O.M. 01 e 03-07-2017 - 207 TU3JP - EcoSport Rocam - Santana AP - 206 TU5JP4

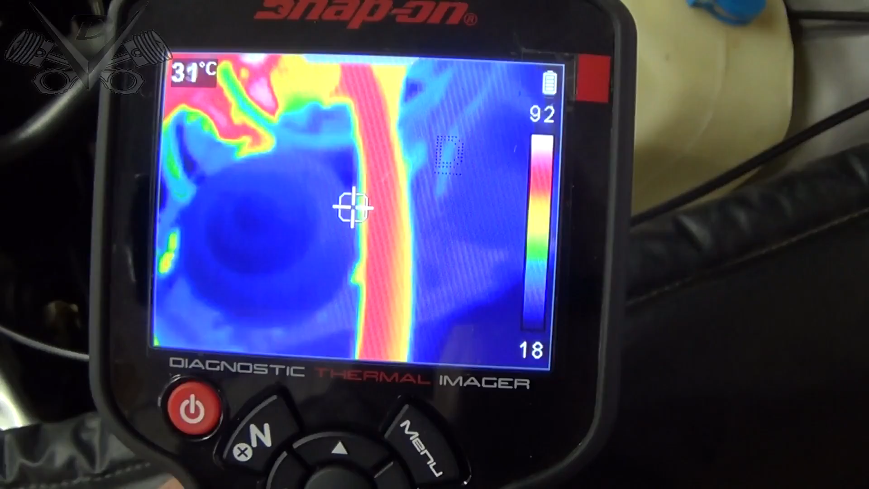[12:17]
On screen: spot 31°C
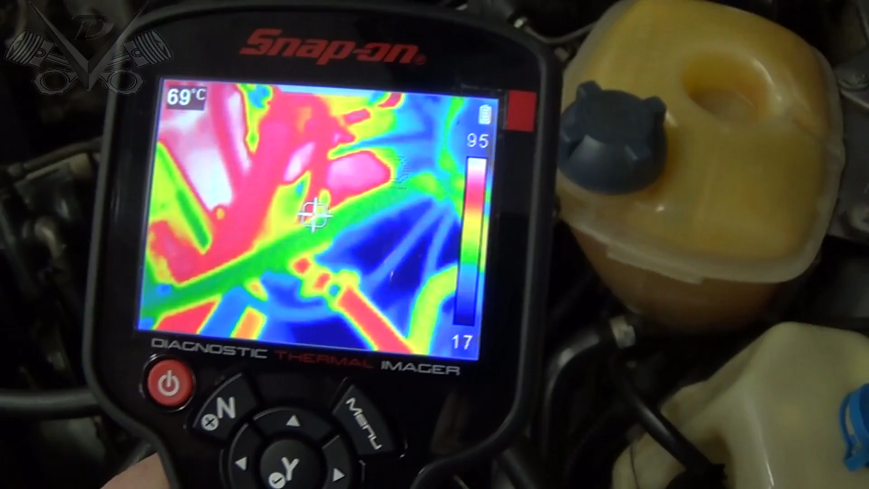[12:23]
On screen: spot 69°C
72 E a entrada aqui A mangueirinha já bem mais fria Ó Com 45 graus 40 Vamos passar aqui
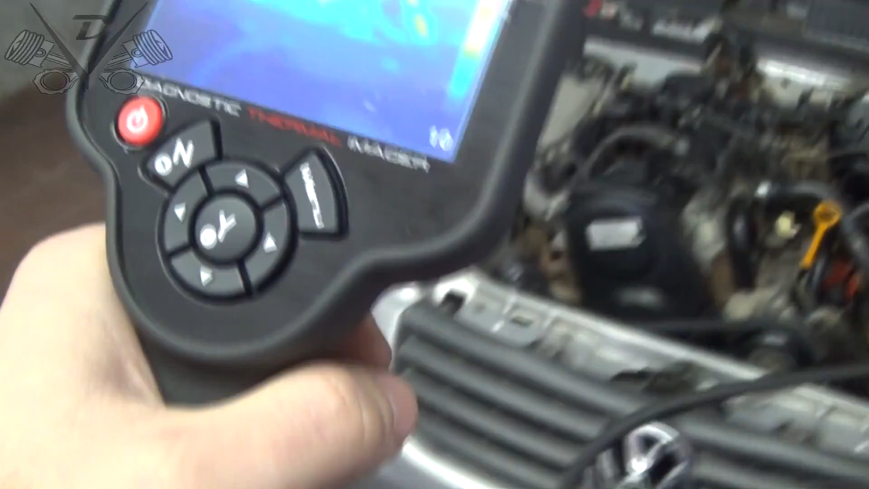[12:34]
Vamos ver ó Uma coisinha bem quente aqui ó Ó o nosso coletor de
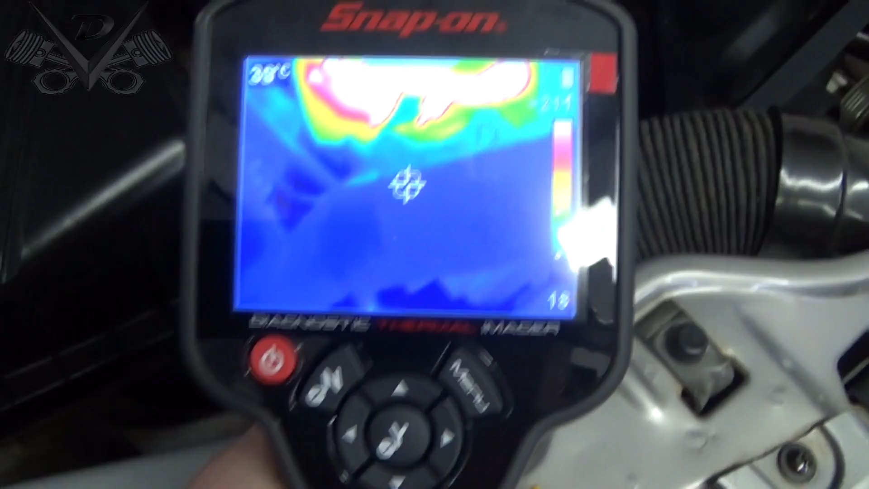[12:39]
escapamento Só deixar calibrar aqui
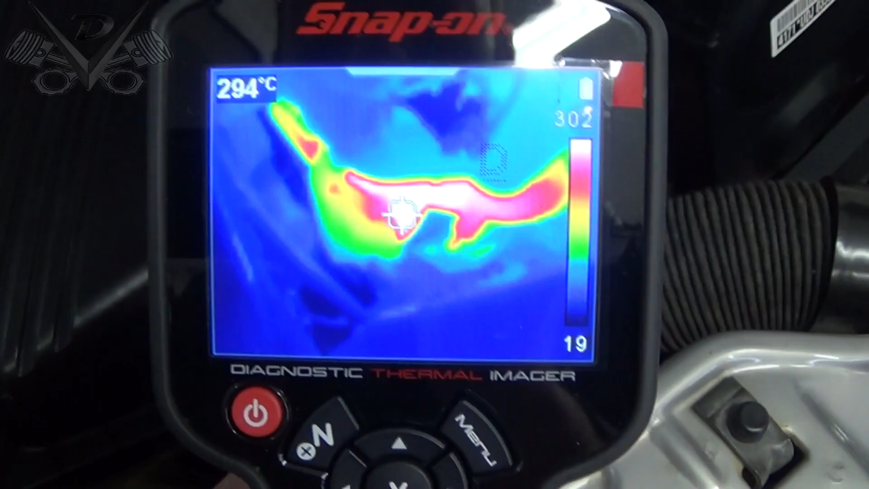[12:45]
On screen: spot 294°C
Coletor de escapamento Mais de 290 graus
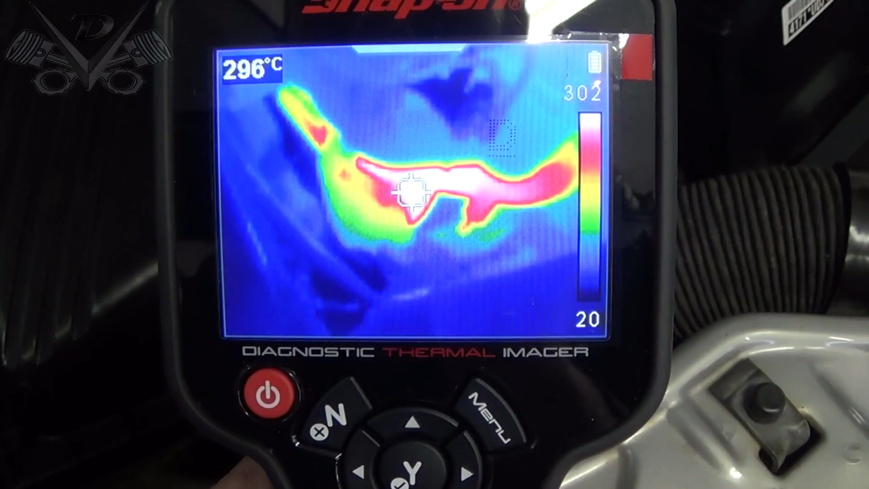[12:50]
On screen: spot 296°C
Vai queimar a mão Se encostar ali Né
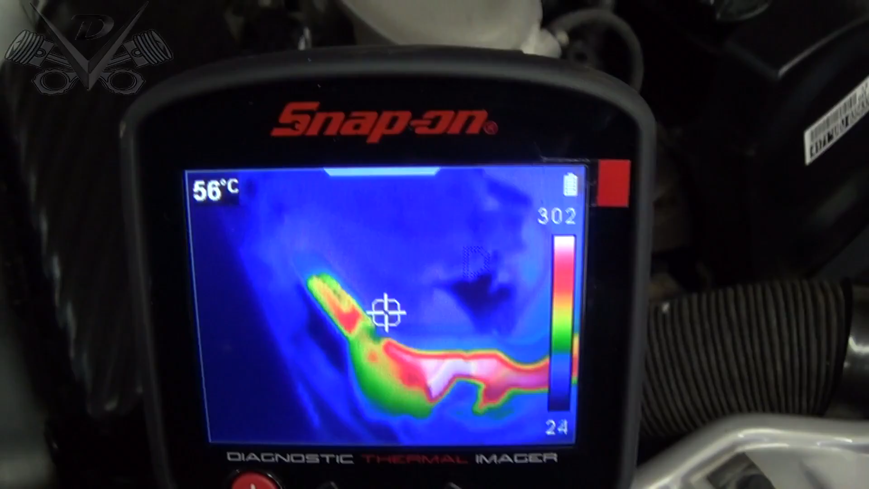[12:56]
On screen: spot 56°C
Compensação O coletor de admissão 55 graus
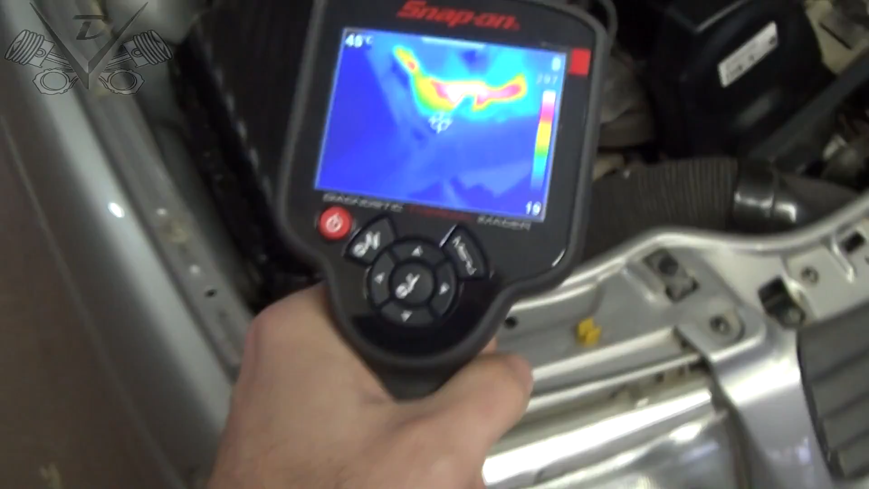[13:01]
Muito show Ó Arrefecimento do nosso Santana Aqui tá quase concluindo Tá Só esperar Desligar o nosso eletroventilador Ali que tá ligado ainda